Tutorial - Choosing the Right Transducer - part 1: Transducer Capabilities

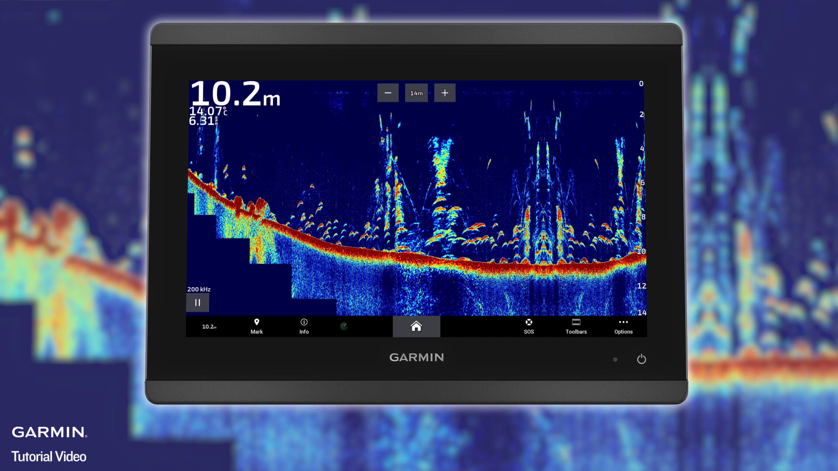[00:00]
On screen: depth 10.2 m
traditional sonar chirp sonar clear view and side view sonar
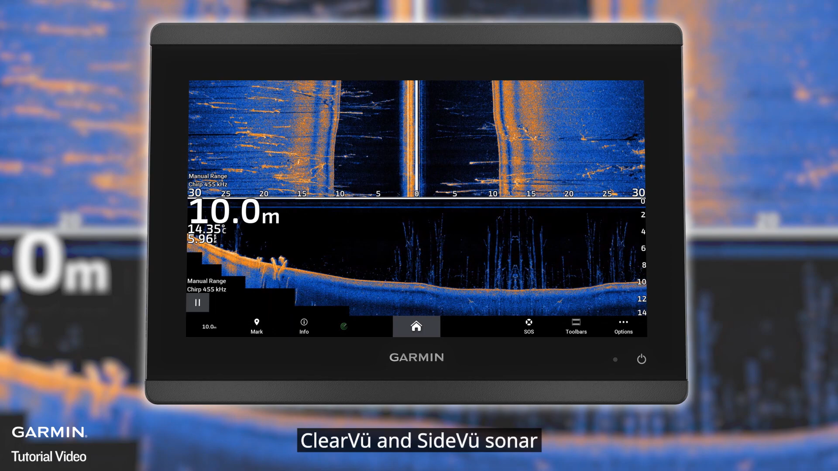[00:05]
On screen: depth 10.0 m
panoptics life scope sonar in this video we will introduce their
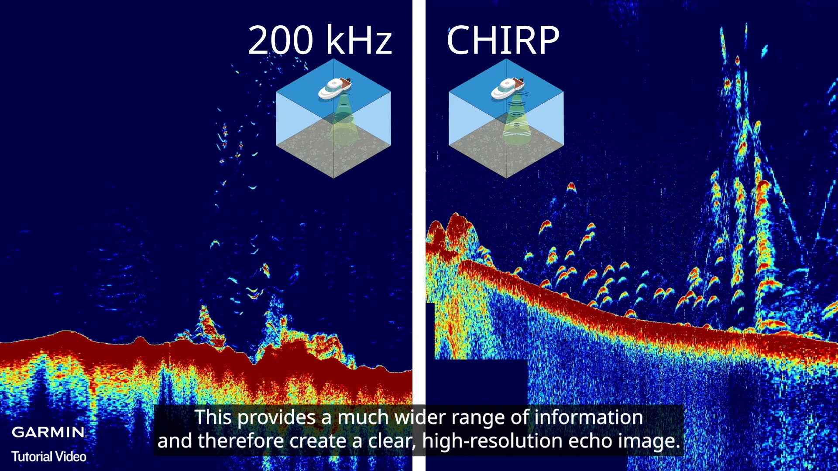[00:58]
information and therefore create a clear high resolution echo image targets near the
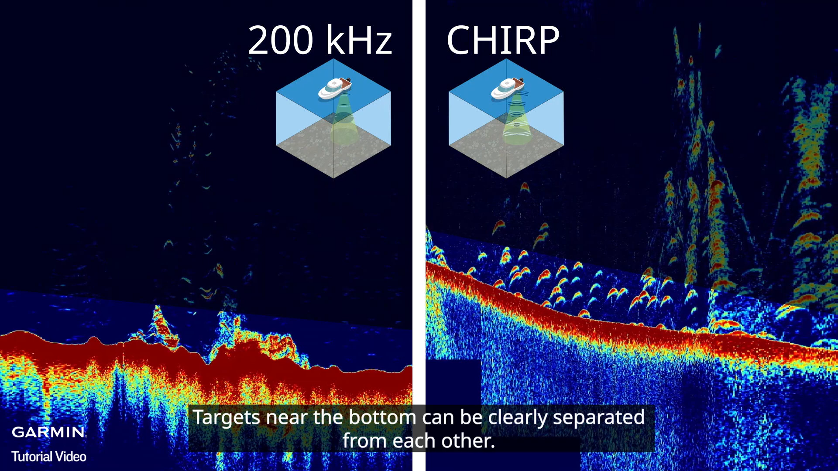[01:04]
bottom can be clearly separated from each other for chirp traditional view there are
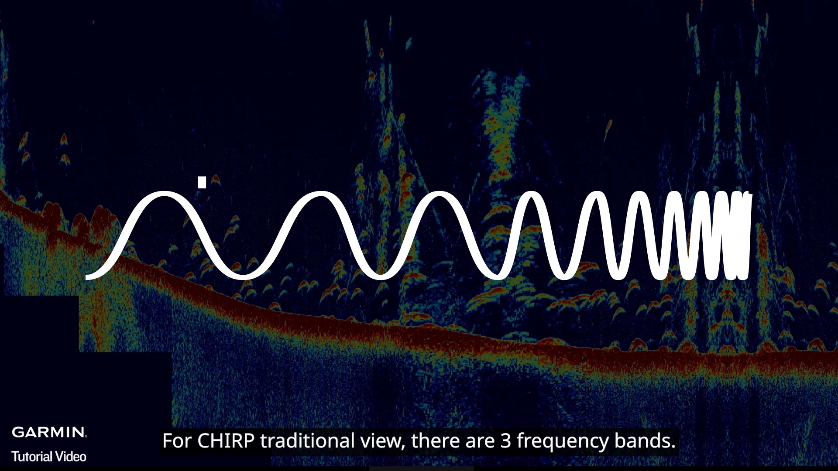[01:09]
three frequency bands low is for deep water about 28 to 65 kilohertz
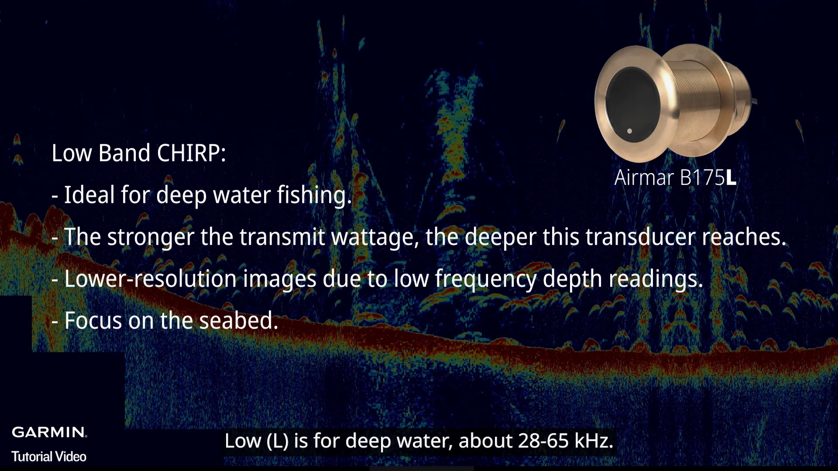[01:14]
medium is for most anglers about 85 to
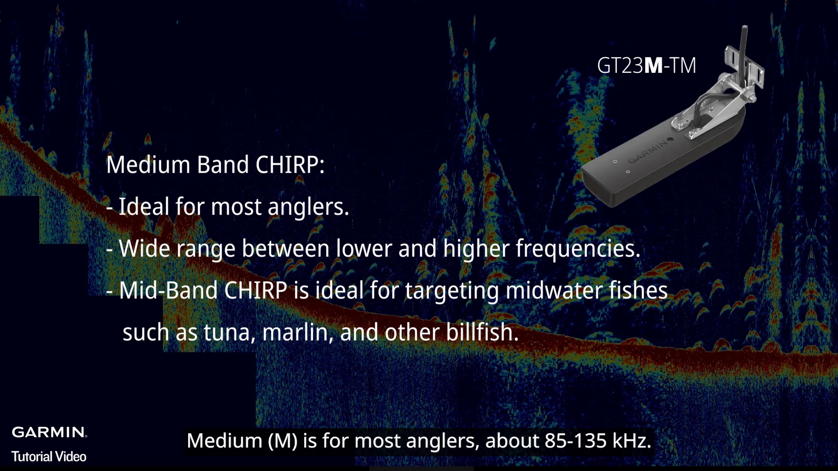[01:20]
135 kilohertz high is for shallow water fishing
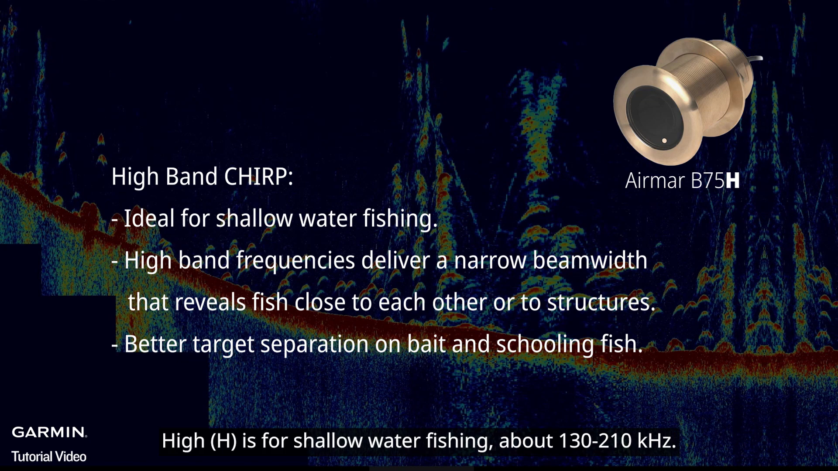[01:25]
about 130 to 210 kilohertz high wide
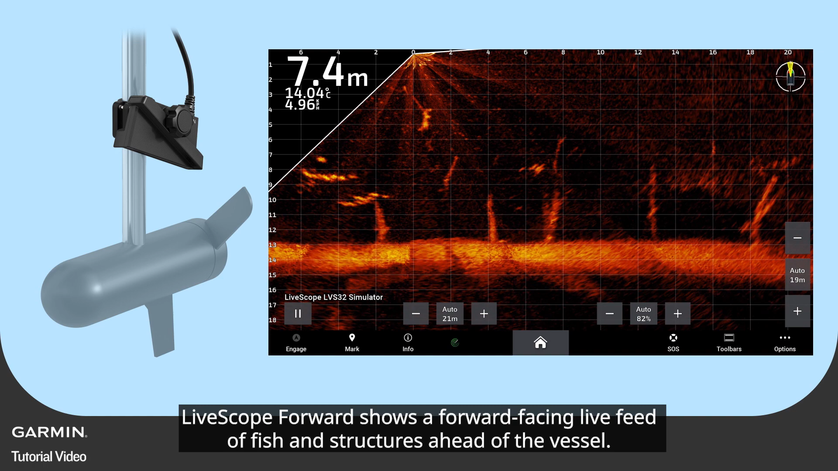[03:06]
On screen: depth 7.4 m, water 14.04°C
life feed of fish and structures ahead of the vessel life scope down shows a life feed
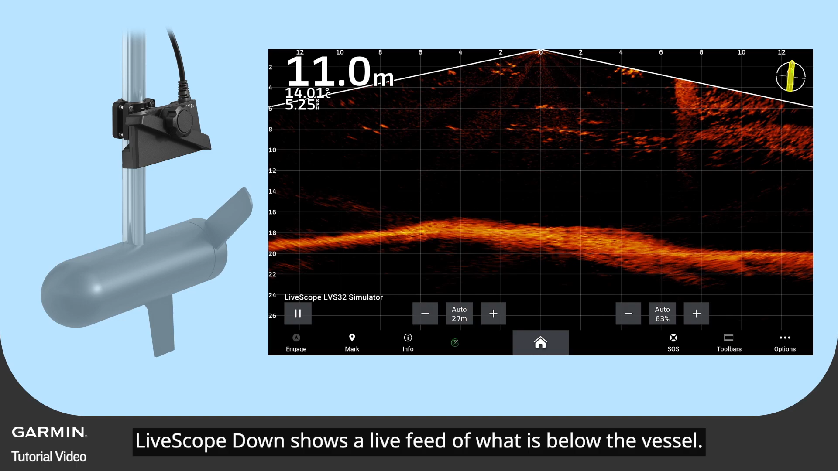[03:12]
On screen: depth 11.0 m
of what is below the vessel life scope perspective mode shows a downward facing display